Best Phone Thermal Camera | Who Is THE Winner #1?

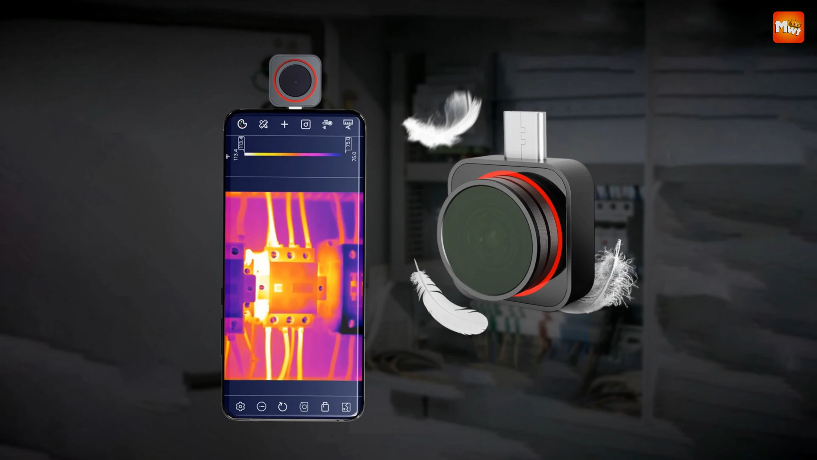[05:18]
Fast Response and Smooth Display, Compact and Durable Design, Wide Compatibility.
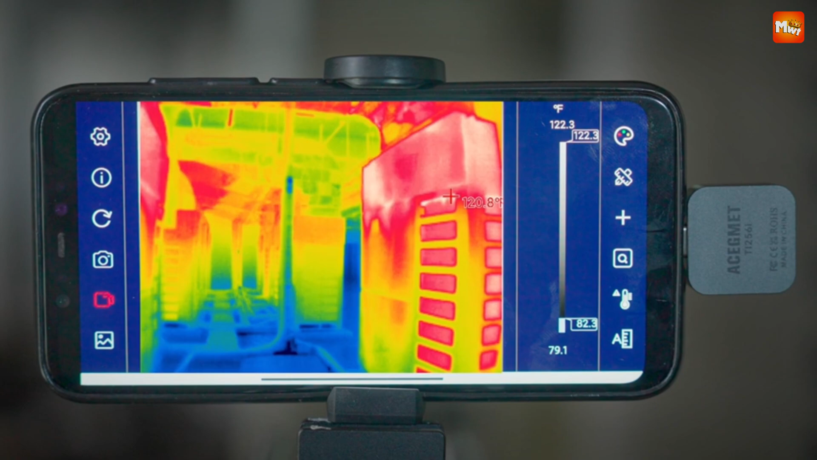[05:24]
Cons, Limited Battery Life, Software Complexity.
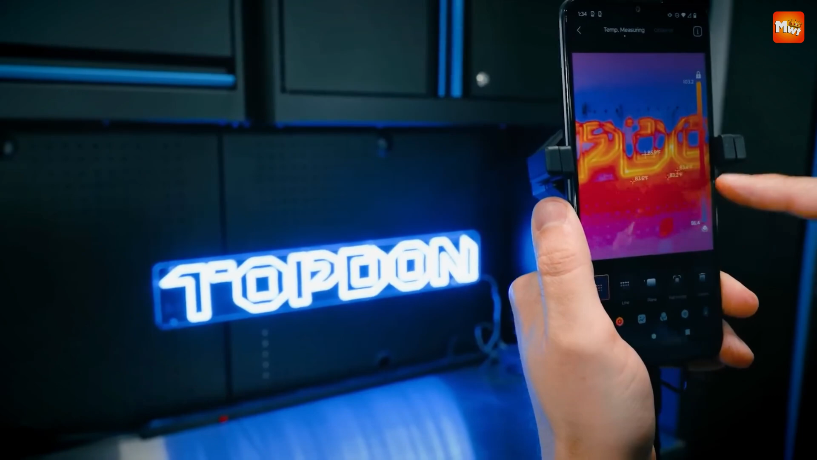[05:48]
It means crystal clear visuals that can detect tiny components like PCB boards and resistors, even those as small as 1mm.
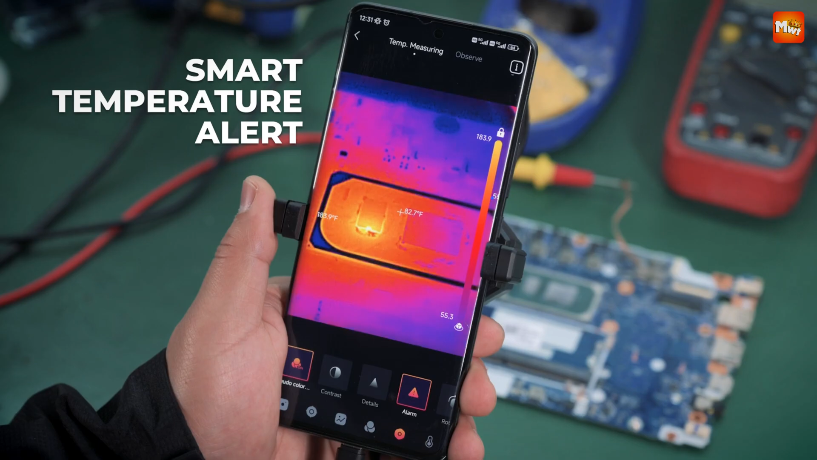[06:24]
It comes equipped with features like target assistance, a built-in compass, and dynamic identification.
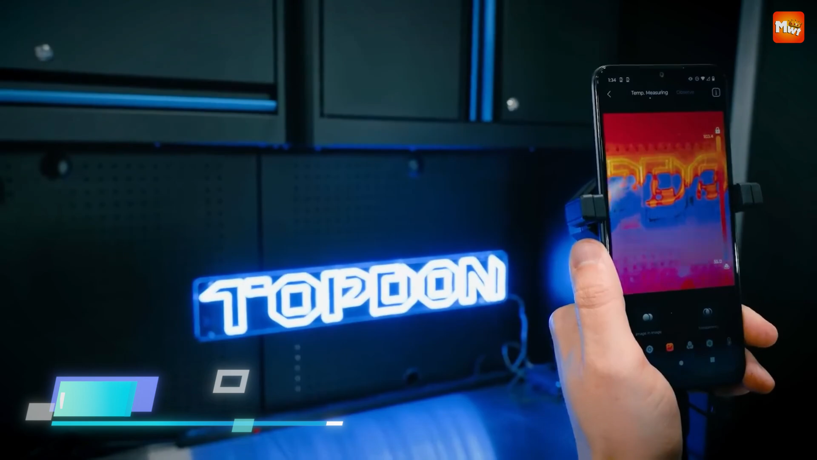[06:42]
The TS1 operates solely on the power of your smartphone or tablet.
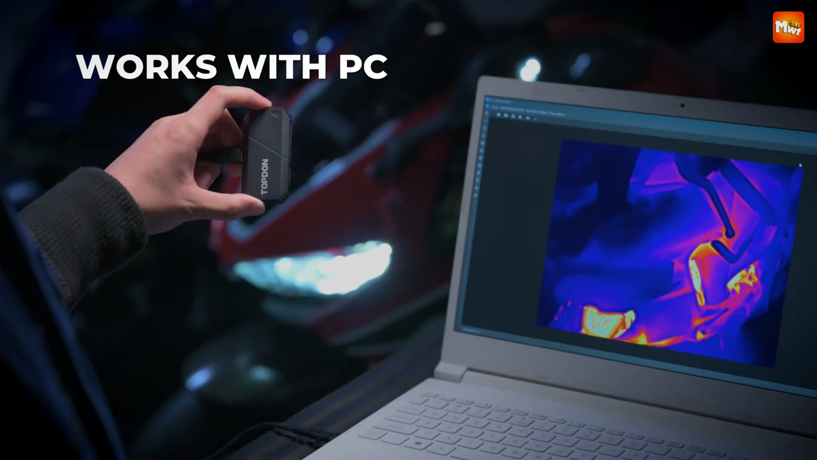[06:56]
you can expect a runtime of 4 to 7 hours.
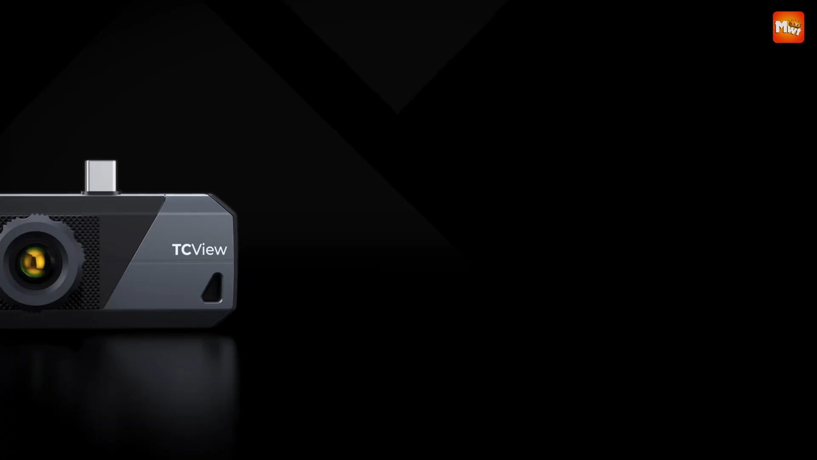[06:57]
The TS1 also supports picture and video capturing with both infrared and dual light imaging modes.
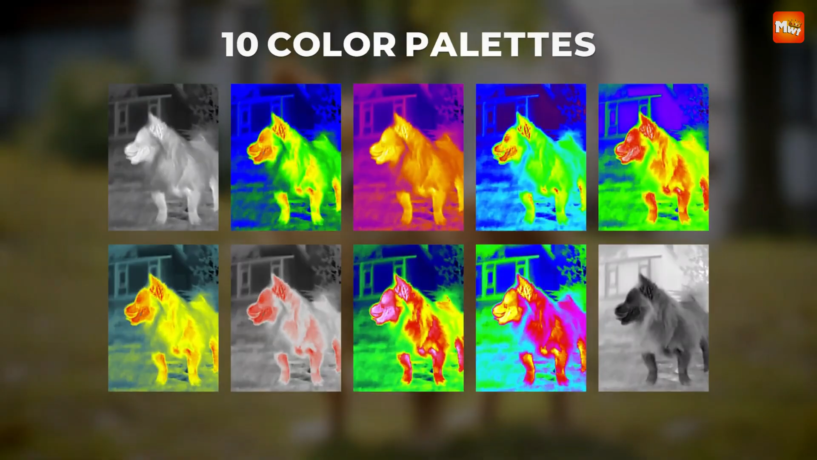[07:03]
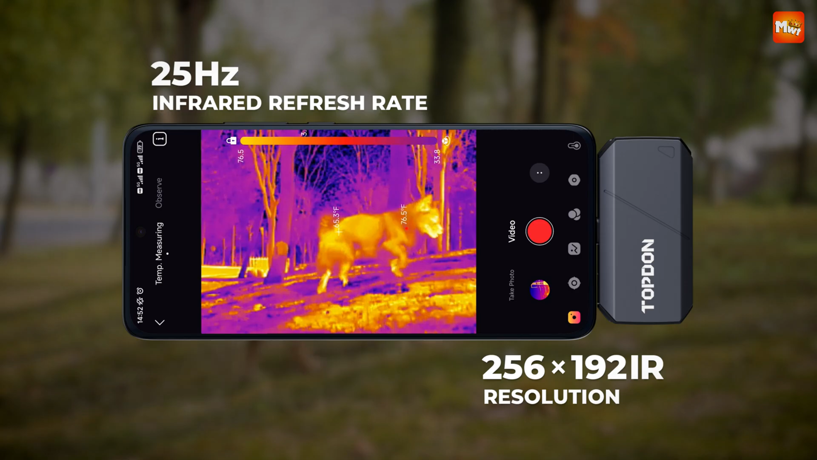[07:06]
You can finely adjust fusion levels and infrared magnification according to your needs.
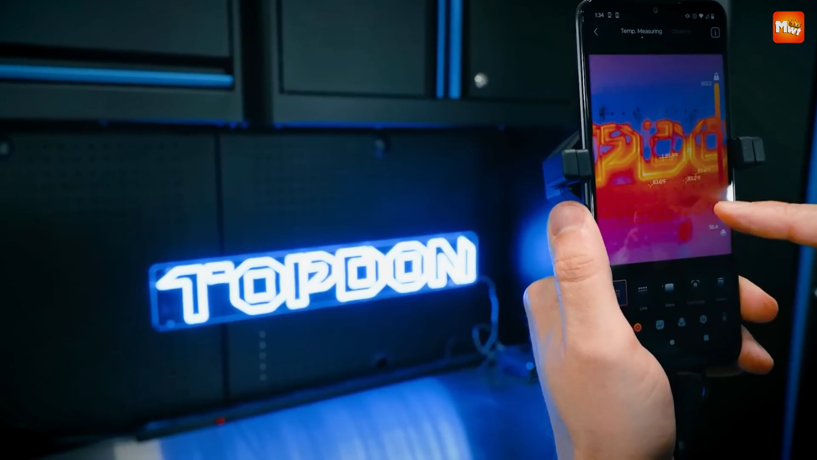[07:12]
And with Toppen's image enhancement technology, you'll enjoy sharper and more detailed visuals.
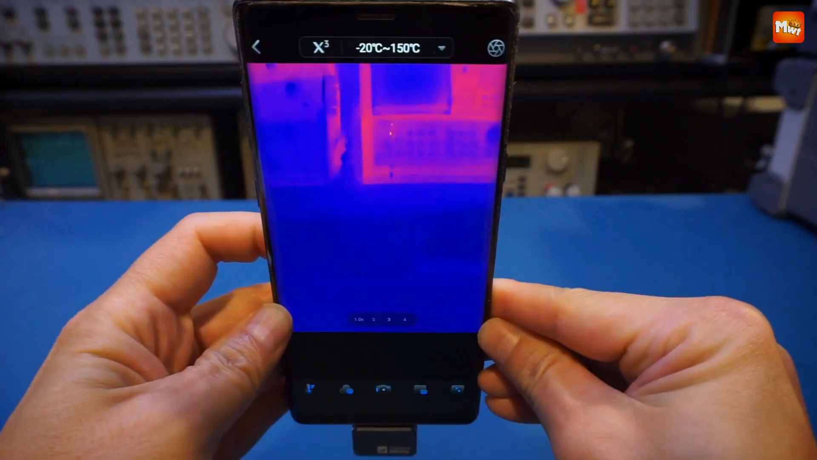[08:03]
That's right, you can easily adjust the zoom with a simple pinch-to-zoom gesture.
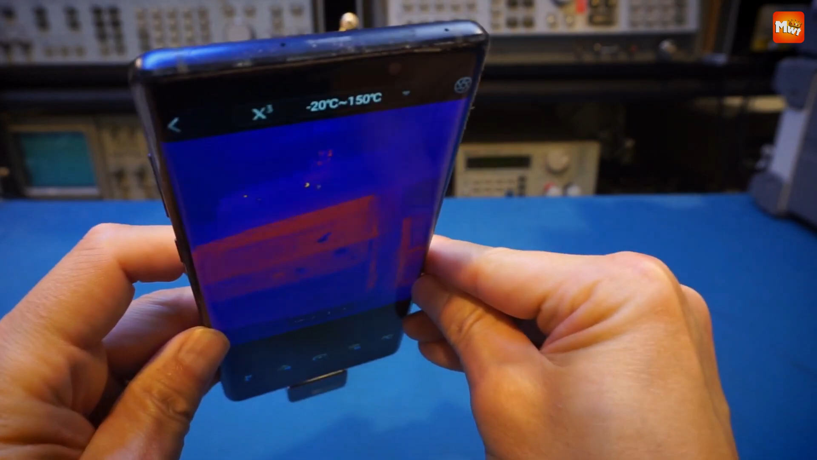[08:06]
Whether you're inspecting a small component up close or scanning a wide area, the P2 Pro makes it easy to shift from near to far distances.
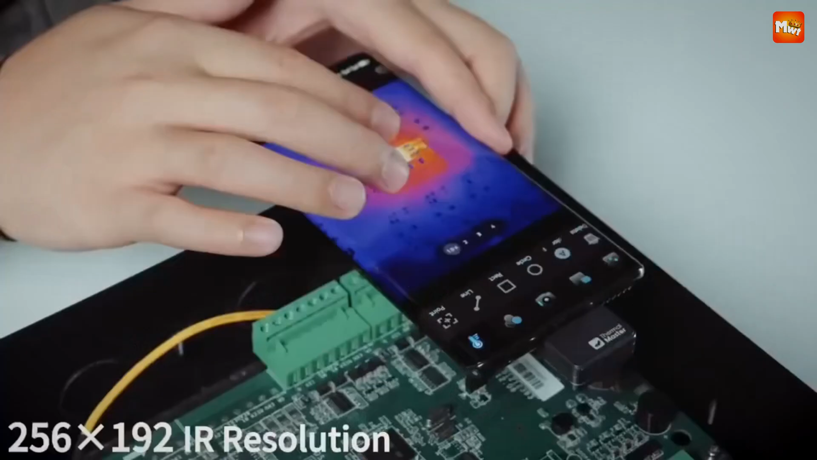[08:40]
The P2 Pro boasts advanced infrared
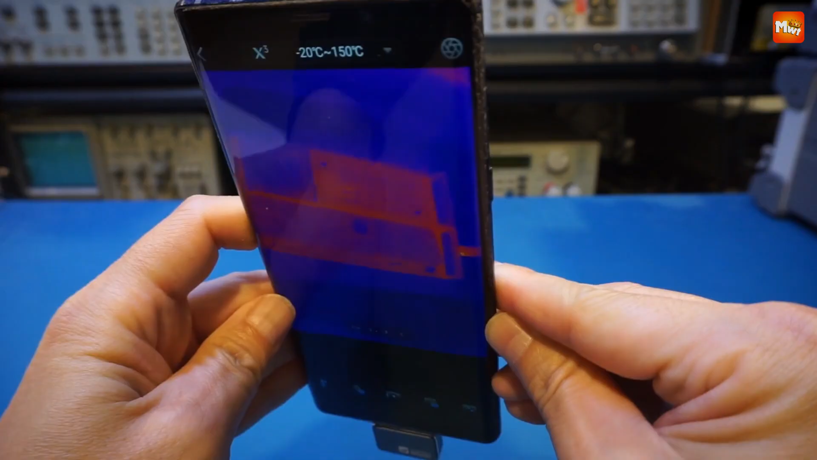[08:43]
technology with a 256-192 IR resolution and an impressive 40mK high sensitivity.